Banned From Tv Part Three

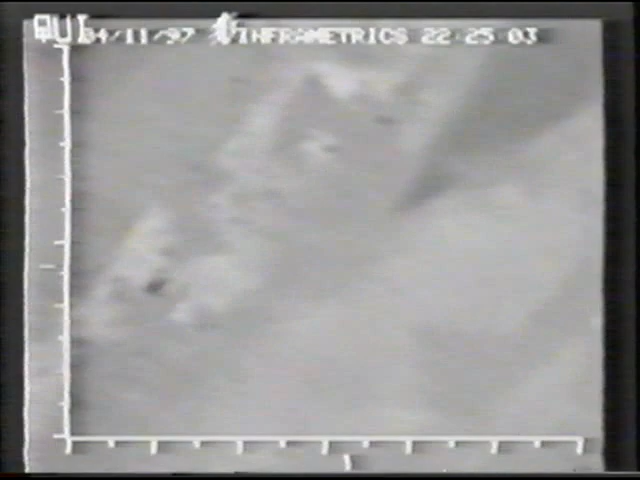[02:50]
A scene from some Tom Clancy movie, infrared cameras track a fleeing vehicle in the dead of night in Salt Lake City.
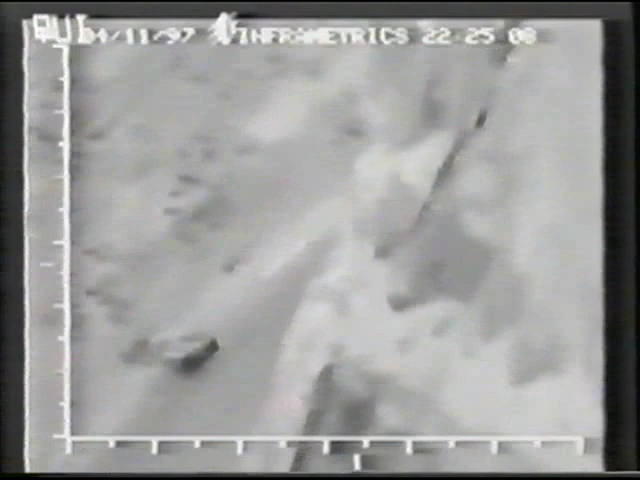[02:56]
Listen to the police officers as they move in on the suspect. Hold the turn. He hit the barrier.
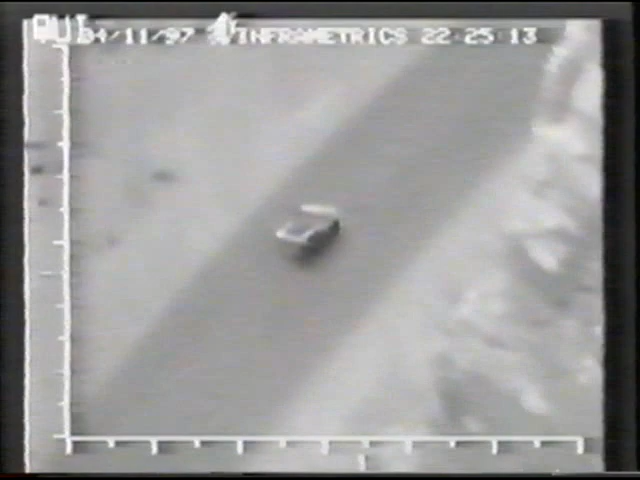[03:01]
He's stopping. Here we go. Bailing. Yeah, he is. He's out. He's out. He's out in the gully. I covered. Okay, he's in the gully. Just be careful.
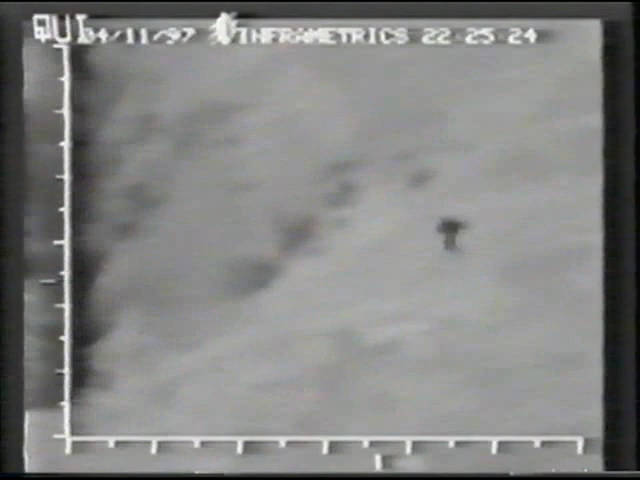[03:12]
There, too, we got a visual on him. He's northbound from his truck going down into the gully. Can you light him up?
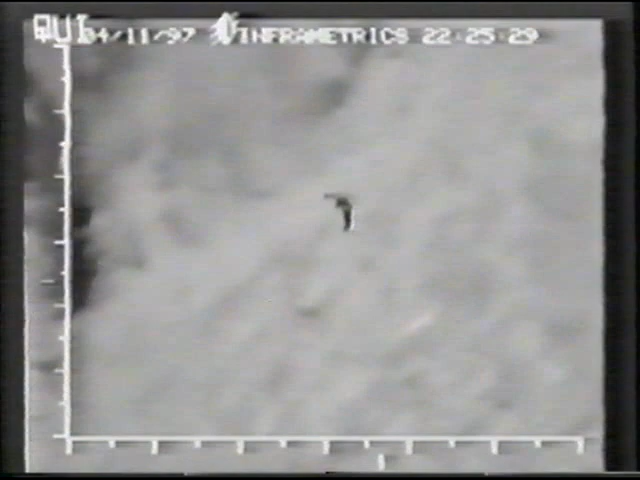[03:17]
I'll be northbound from the truck. I was, but yeah, I've got a light on him. But I gotta look out.
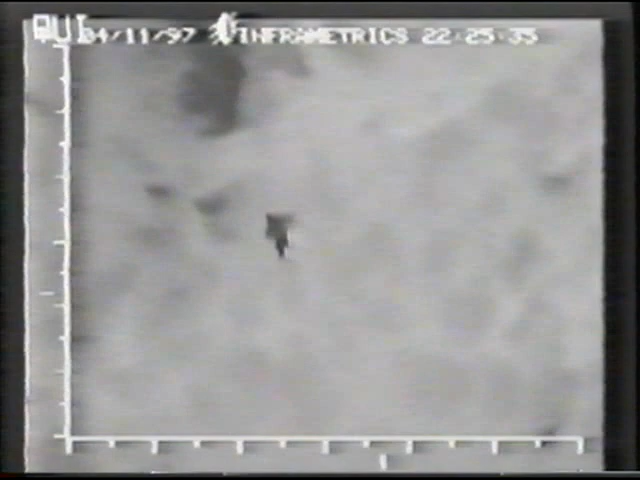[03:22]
Okay, you watch. You watch him. I've got him. I got him. There, canine. He fell.
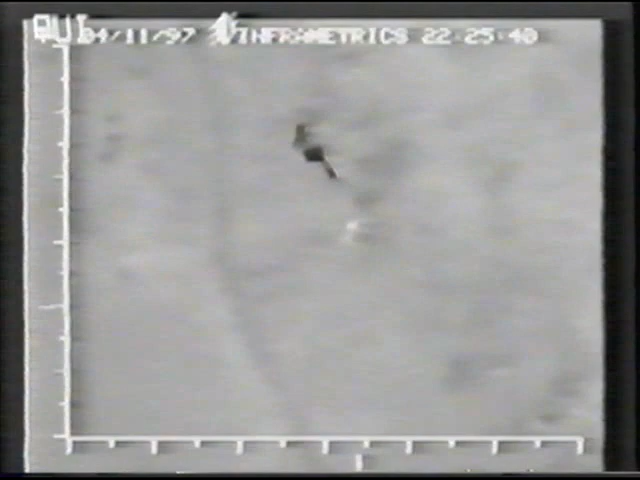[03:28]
Air 2 suspect fell at the bottom. He's standing up, got his hands up and surrendering.
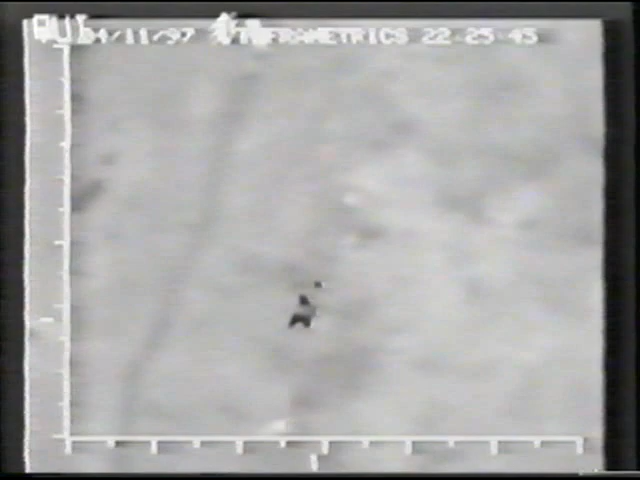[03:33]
Be careful. If you can hold him for a second, let me get around and get a light on him. The dog's on him now.
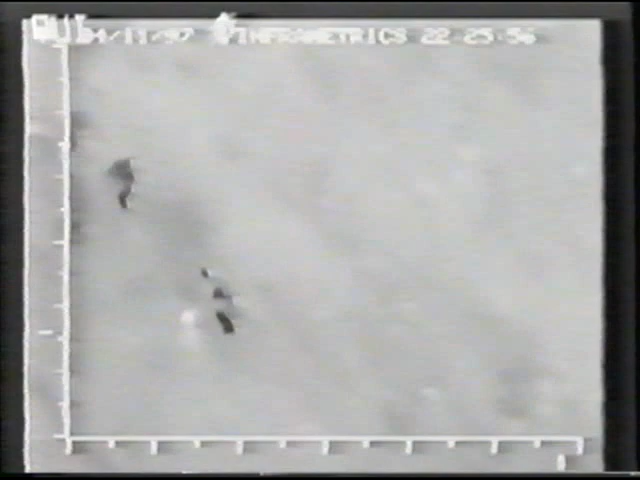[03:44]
Air 2, the officer is effecting the arrest with K-9. K-9 has engaged the suspect. K-9 has engaged the suspect.